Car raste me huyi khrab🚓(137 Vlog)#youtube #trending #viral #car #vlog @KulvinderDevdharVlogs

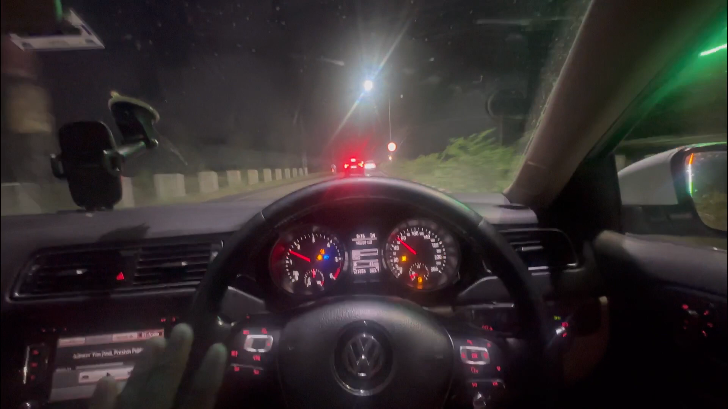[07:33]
वैसी भी ठीक चल रहा है, दोपहर को तो इसने मेरी ना करवा दी थी, और देखो अम्बाला शहर में बारिश नहीं जी, कैंट में पूरी बारिश हुई है थोड़ी देर पहले ना, यहाँ सड़कों में पानी खड़ा है, तो बस ऑलमोस्ट घर पहुँच गया हूँ जी मैं,
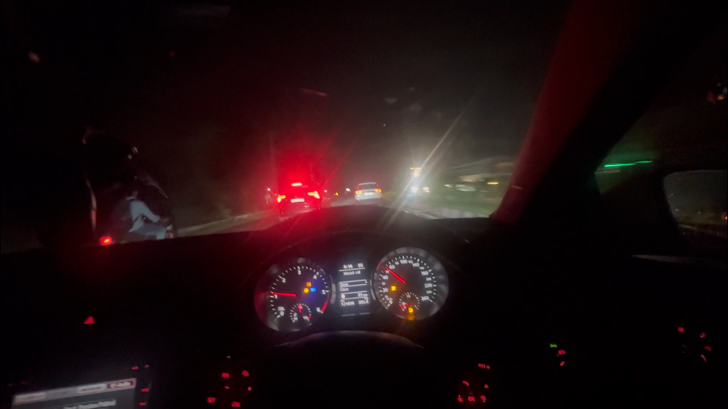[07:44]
घर पहुँच के खाएंगे खाना, क्योंकि आज सुबह खा दो रोटी खाई, दोपहर को भी दो खाई, कुछ पेट में ऐसे लग रहा है कुछ गया ही नहीं सुबह से, तो चलो बस अब घर पहुँच ही चुका हूँ जी मैं। अपना पिंड खुडी आ गया जी, पिंड खुडी,
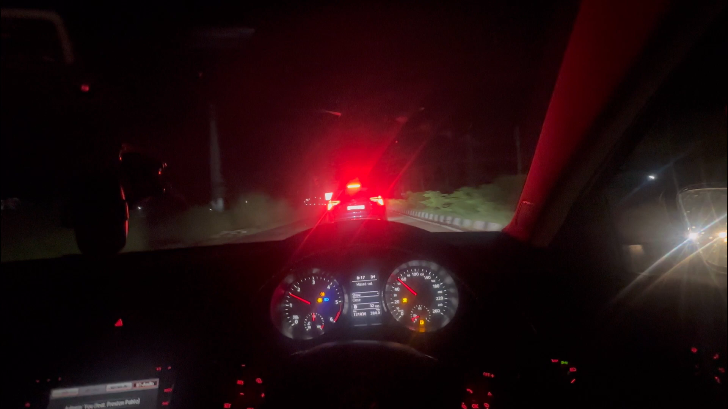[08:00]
तो बापू और भाई कभी वेट कर रहे हैं मेरी खाना खाने की, उन्होंने खाया नहीं कि जब तू आएगा तभी खाएँगे, तो भी वेट कर रहे हैं जी, तो अब चलते हैं सीधा खाने पे, टूट पड़ेंगे भाई और बापू के साथ।
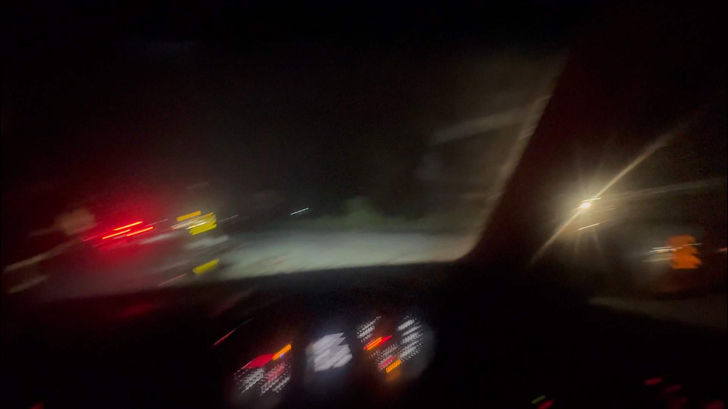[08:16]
ये लो जी आ गया अपना पिंड खुटी का मोड़, तो ठीक है दोस्तों अब पहुंचते हैं घर।